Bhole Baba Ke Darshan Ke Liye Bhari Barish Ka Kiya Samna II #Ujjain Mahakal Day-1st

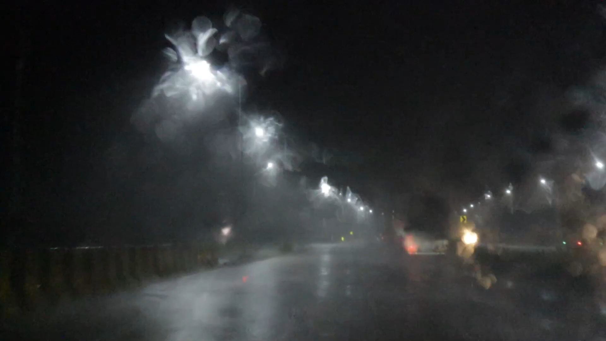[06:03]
अब ही एक्षुली हम करीब दो भेंटे दूर है अपने डेस्टिनेशन पर बारिश
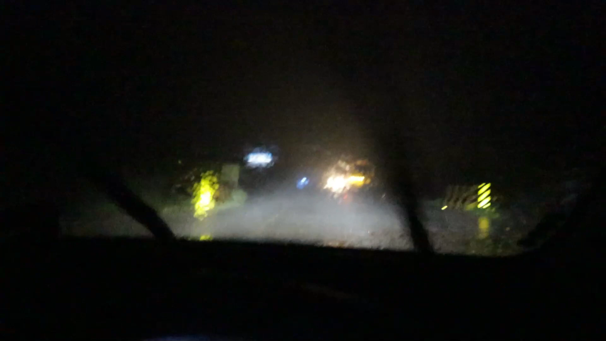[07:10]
अब बारिश इतनी तेज है और बारिश के साथ हवा भी काफी तेज है तो उस वजए से कार इतनी स्लो चलानी पड़ रही है आप देख पा रहे हैं इसकी डवी 40 है
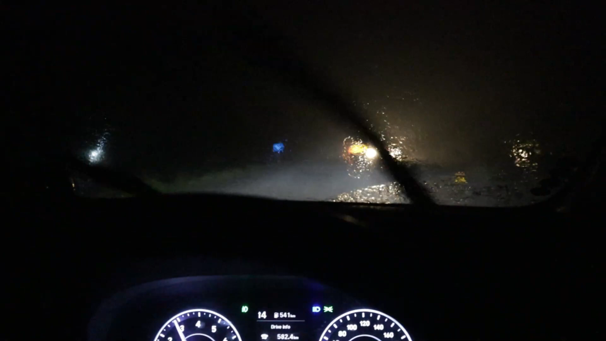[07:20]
अब देखो इस पर कुछ भी नहीं देख रहा है रोड पर तो यह भी एक अपना एडवेंचर है एक्सपीरियंस है जो आज हम महाकाल के दर्शन के लिए जा रहे हैं तो उसमें हम को यह भी देखने को मिल रहा है बोले सब पर क्रपा करें और हम बड़े आराम से चल रहे है